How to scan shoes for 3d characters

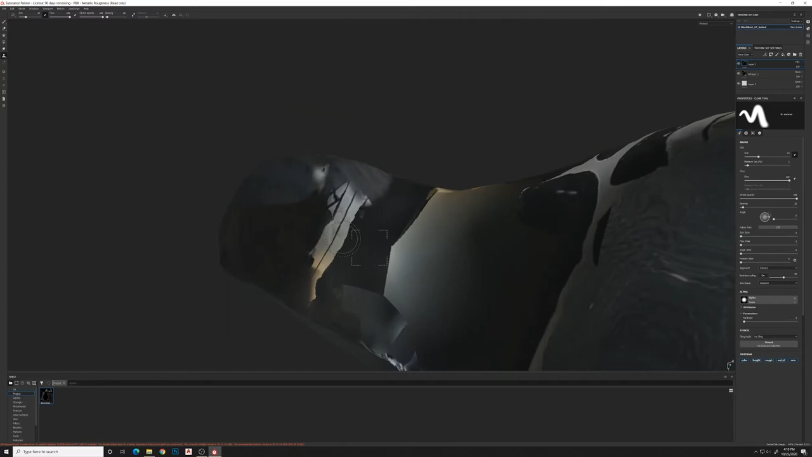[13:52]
now it's the bottom of the boot so you don't have to be too particular on how it all comes together you just want it to in this case you just want it to